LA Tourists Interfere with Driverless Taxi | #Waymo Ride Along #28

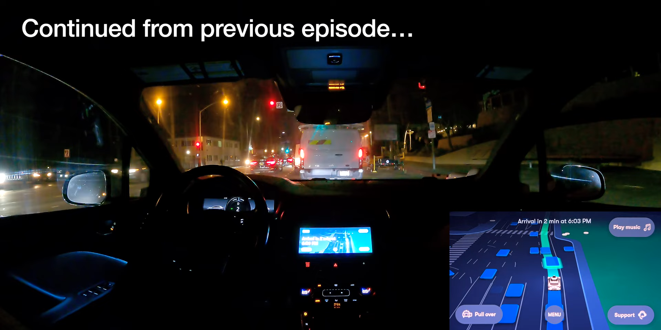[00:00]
So interesting, we're proceeding into, okay, no we're not. We're gonna go for it.
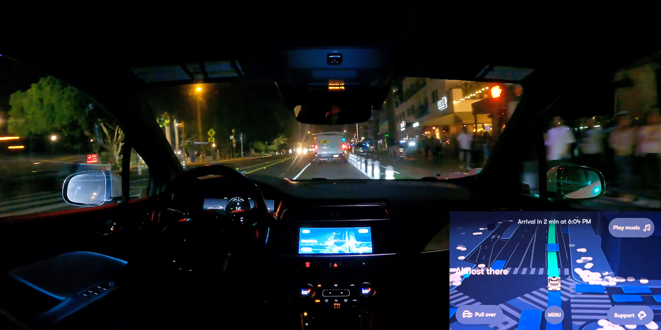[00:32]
Almost there. Don't forget your belongings.
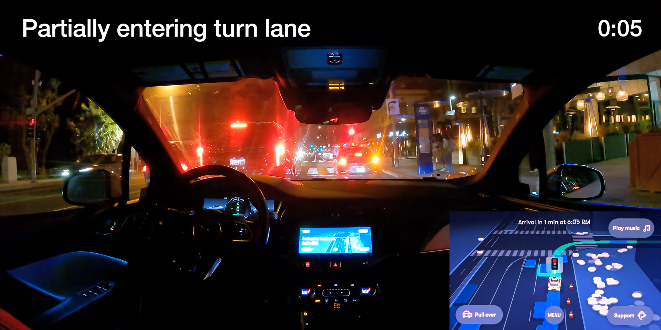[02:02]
We do have enough room to squeeze, but interesting that it didn't squeeze in that case.
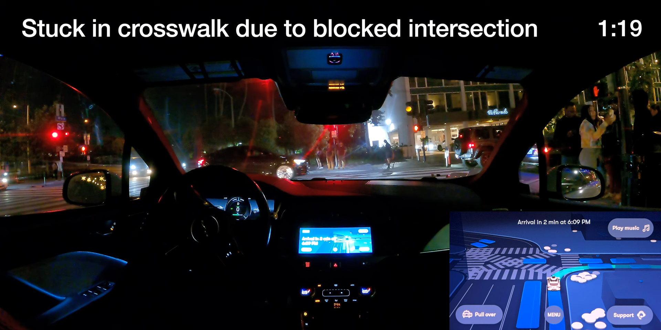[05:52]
So the intersection is blocked right now, which means we shouldn't go, even though we have the green.
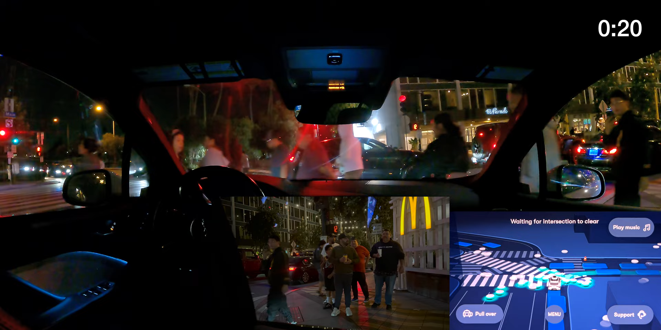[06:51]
Yeah, this is not great. Okay, now we've got the hazards on. Maybe it thinks it's stuck. Well, it is stuck, but maybe it thinks it's stuck for not a good reason instead of traffic. I don't know. Okay, good.
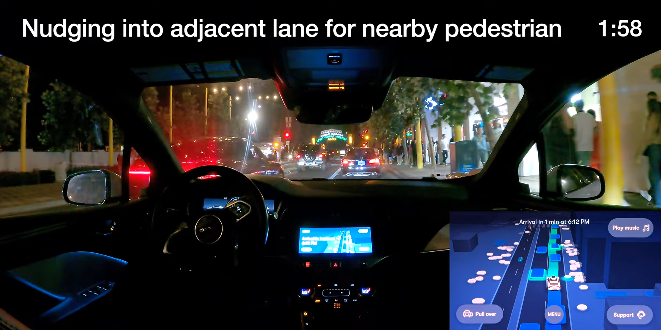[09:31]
Turn signal. Oh, okay. Now it's a right turn signal. So that's correct.
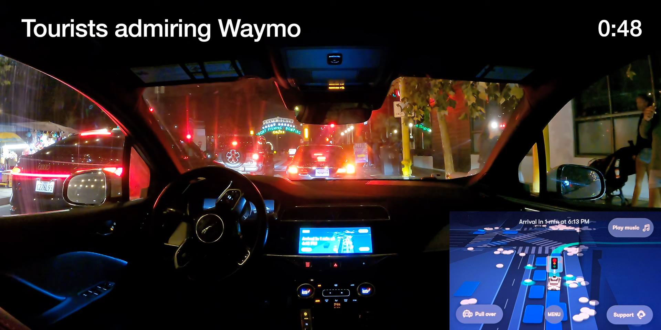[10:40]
Alright, so we got the hazards on again. It's gonna be a really thrilling video. Half the time it's just gonna be stopped here. We got people. Almost there. Don't forget your belongings.
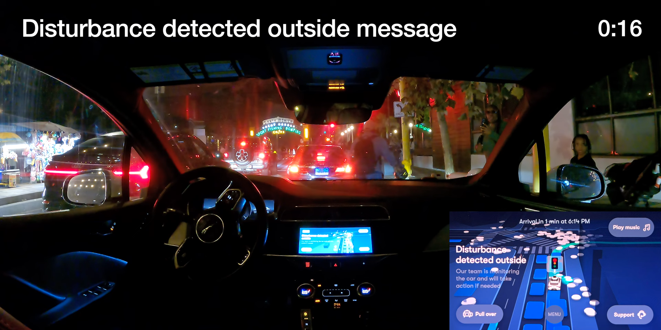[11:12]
Disturbance. Okay, yeah, I think... Alright, well now... I think that last person triggered like some interference, because I've never seen that message. It says disturbance detected outside. And it actually tells you that there is remote monitoring. Okay. Alright, can we make it through? Can we make it through? Yeah, alright.
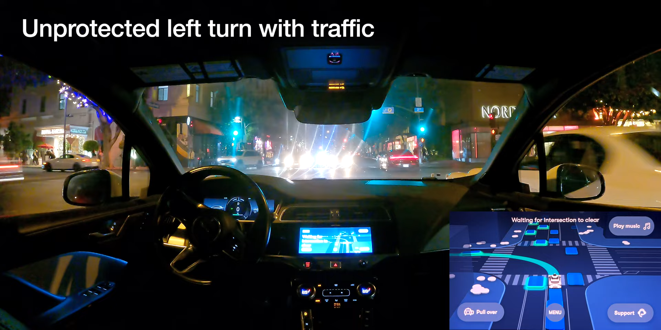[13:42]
Harsh brake on the unprotected left turn here.
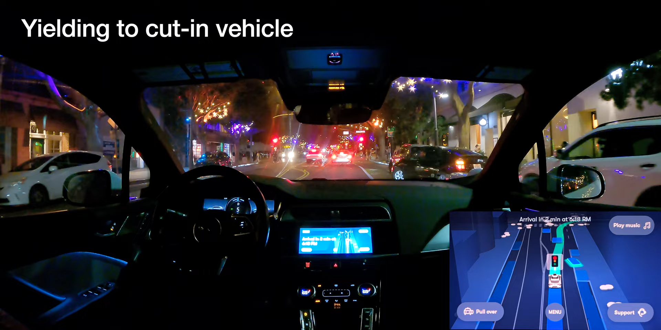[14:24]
Out. Yeah, it's interesting. So this place on the right is mapped as off-road. So I wonder almost if there used there. To be. Don't forget your belongings. I wonder if there used to be a parklet there.